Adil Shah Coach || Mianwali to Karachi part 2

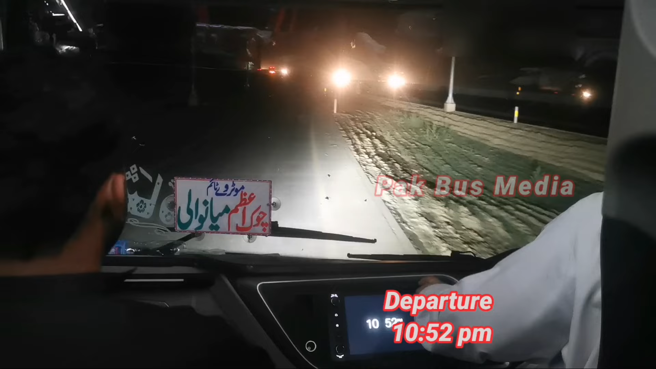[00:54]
तकरीबन 35 के स्टॉप के बाद हम सर्विस एरिया से निकल चुके हैं और मोटरवे पर हमने तकरीबन 1.25 सफ़र किया था।
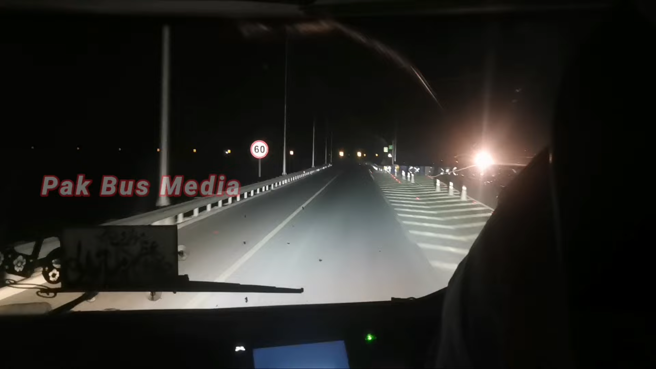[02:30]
इस वक्त 1:09 हो रहे हैं। हम रोड़ी टोल प्लाज़ा पहुंच चुके हैं। मोटरवे M5 शेरशाह टोल प्लाज़ा पर हम 9 पहुंचे थे। दरमियान में 35 का खाने का स्टॉप किया था। अगर आप उसको माइनस कर दें तो 3.5 में हम रोड़ी टोल प्लाज़ा तक पहुंचे हैं।
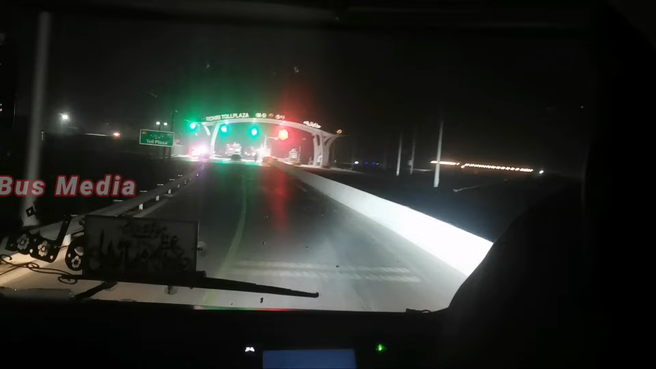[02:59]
मुल्तान से रोड़ी तक का हमारा सफ़र 3.5 में हुआ। नॉर्मल स्पीड से आया,
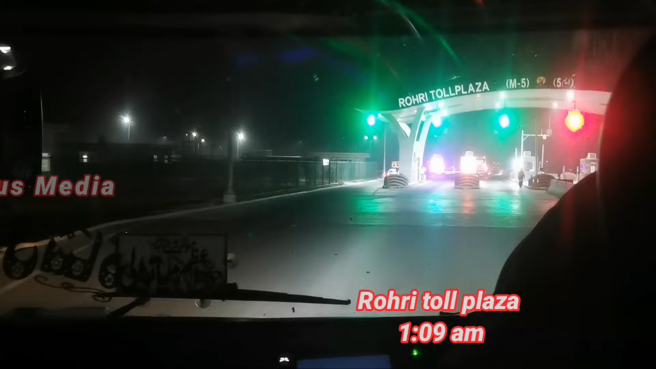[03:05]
115, 120, 125, जहाँ जैसा मौका मिला उस स्पीड से गाड़ी चलाई।
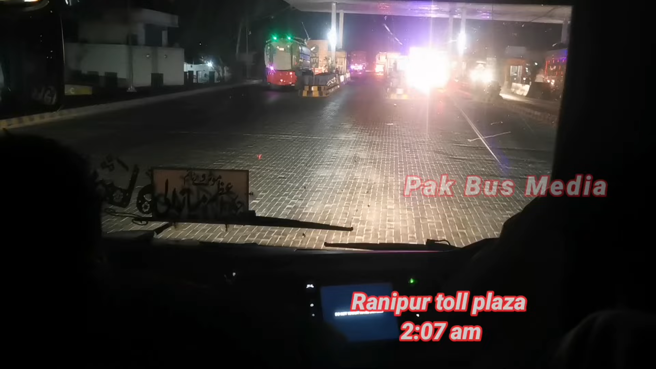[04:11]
हम रानीपुर टोल प्लाज़ा पहुंच चुके हैं। रानीपुर तक रोड़े से तकरीबन 1 लग गया आते आते।
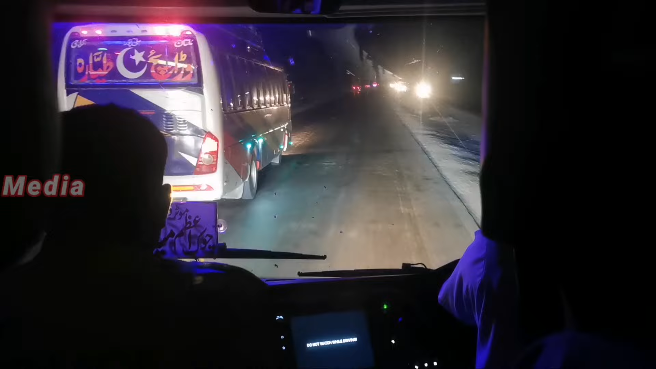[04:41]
ये हालानी हैं और रोड यहाँ का हमेशा की तरह टूटा फूटा है।
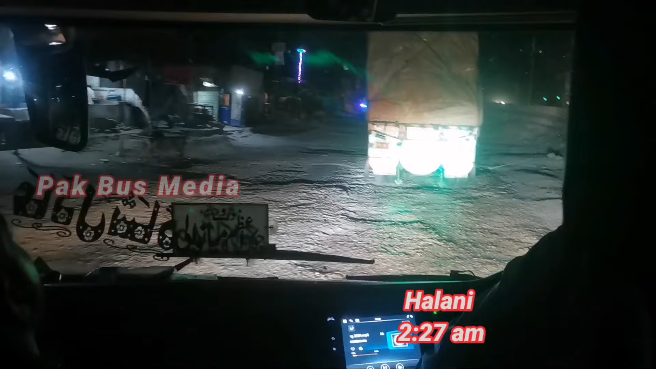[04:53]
दूसरी साइड जो कि पंजाब जा रही है उसका रोड तो बन गया है और काफ़ी अच्छा बनाया है, जबकि कराची की तरफ जाने वाला रोड इसकी हालत बहुत बेकार और ख़स्ता है।
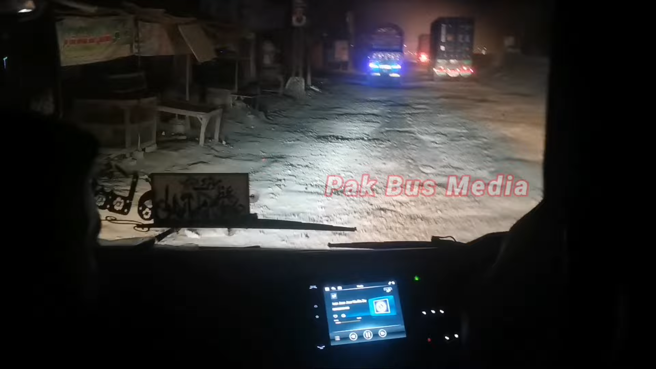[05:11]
10-10 फीट के इसके ऊपर खड्डे पड़े हुए हैं, कुछ ज़्यादा ही मैंने कह दिया, लेकिन खड्डे इसके ऊपर वाकई काफ़ी बड़े बड़े खड्डे हैं और मुसाफिरों को, गाड़ी चलाने वालों को मुश्किलात का सामना करना पड़ता है।
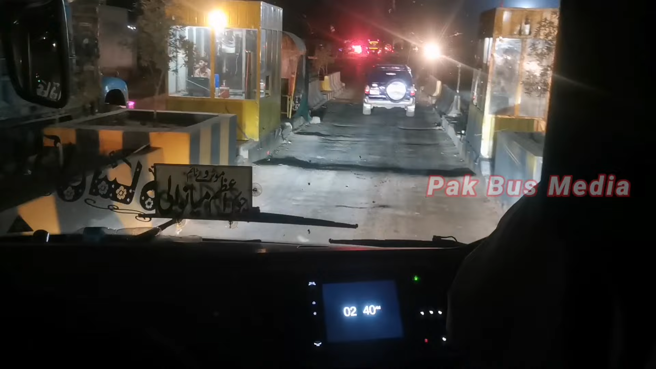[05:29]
ये कंडियारो टोल प्लाज़ा है, 2:41 हो रहे हैं। एक दोस्त ने एक वीडियो में कमेंट किया था जिसमें कंडियारो से कराची का ट्रेवल हमने तकरीबन 4.5 घंटे में किया, तो उसने कहा था कि पॉसिबल नहीं है।
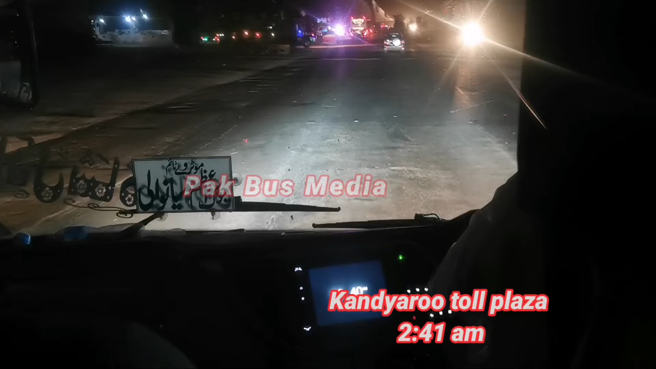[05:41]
तो इस वीडियो में हम आपको दिखाएंगे कि 4.5 से 5 घंटे में कराची तक का ट्रेवल पॉसिबल है।
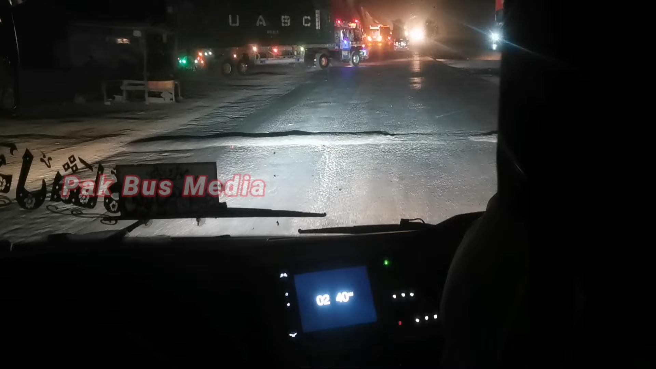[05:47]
टाइम सामने आप देख लें और जब हम कराची पहुँचेंगे तब का टाइम भी देखिएगा।
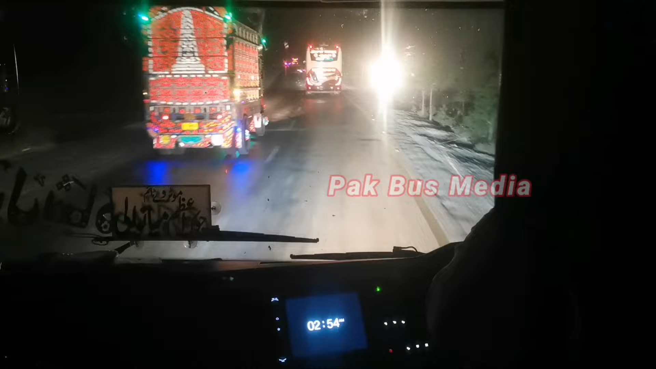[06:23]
दो 2:57 हो रहे हैं, हम भिरिया सिटी के बाईपास से गुज़र रहे हैं और ये मोड़ों से पहले आता है हालानी के बाद आता है।
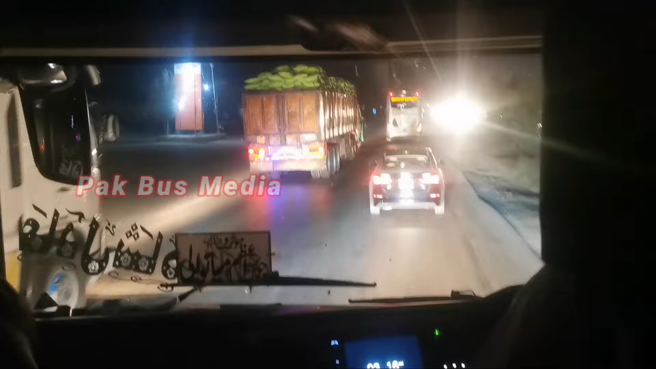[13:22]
इस टाइम 2:17 हो रहे हैं। हम मोरो टूल प्लाज़ा पहुंच चुके हैं।
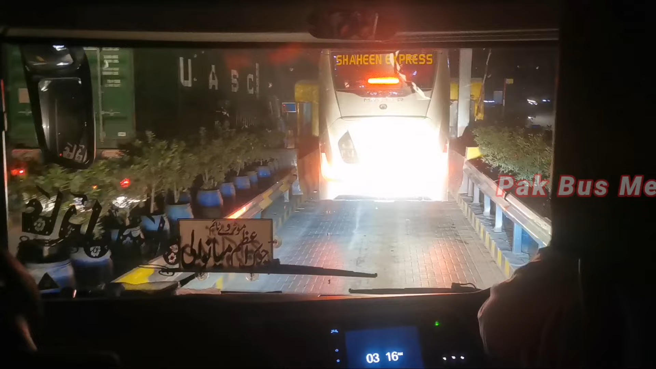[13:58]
हमारे सामने शाहीन एक्सप्रेस की 9A डबल क्लास गाड़ी जा रही है
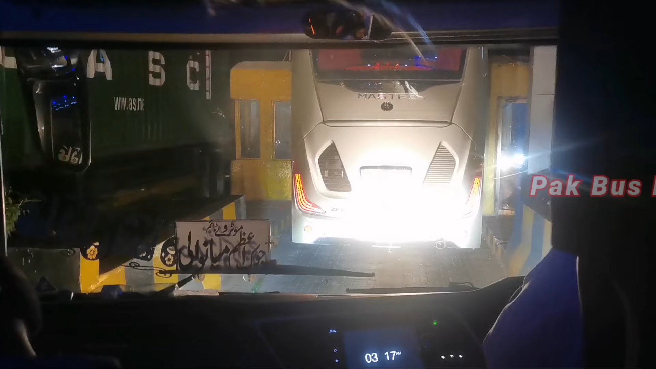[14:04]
और ये शाहीन एक्सप्रेस कोहाट पिशावर से कराची के लिए जा रही है बरास्ता मोटरवे। और ये गाड़ी इन लोगों ने अभी नींव ली है
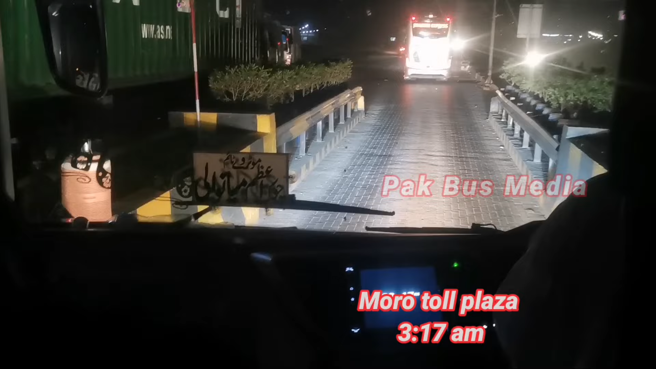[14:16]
और काफ़ी खूबसूरत और प्यारा और दिल को छू लेने वाला कलर इस गाड़ी का मुझे लगा। बहुत अच्छा कलर था इसका।